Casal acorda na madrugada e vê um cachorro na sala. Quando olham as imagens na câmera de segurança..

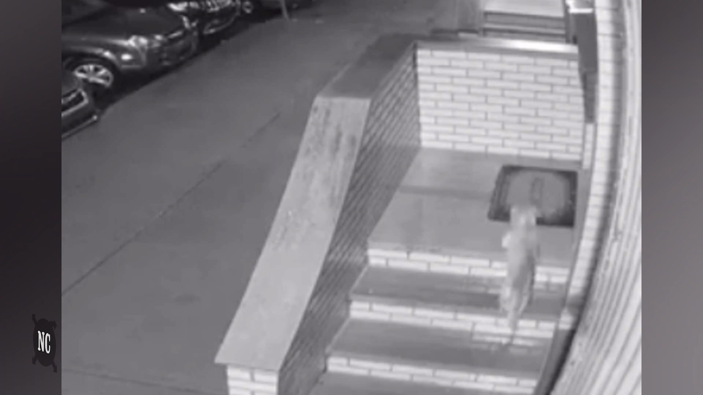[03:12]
Então, às 3 e 16 da madrugada, na câmera, podemos ver a cadela, que chamamos de Suzy, descendo a rua, e ela para em frente à nossa casa. Disse ele.